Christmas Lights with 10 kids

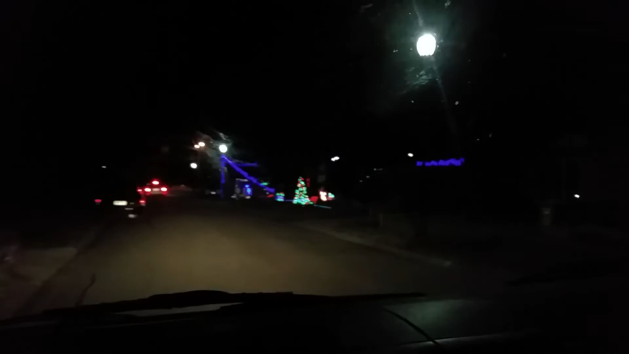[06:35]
There, Harry, look, a truck. Do you want me to flip around so it's on your side? Yeah. There's a minion. Is that a minion? That's pretty cool. This one's got lots of Santas. There's a minion there.
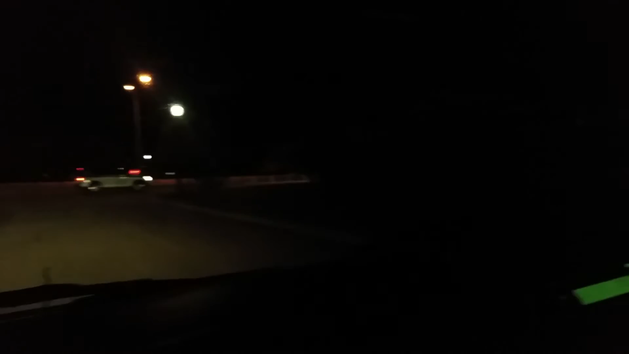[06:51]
Minions must have been cheap. Look at the lights. This one's done pretty cool. I don't think you'd be allowed to attach it to the street light though. There's a minion dude.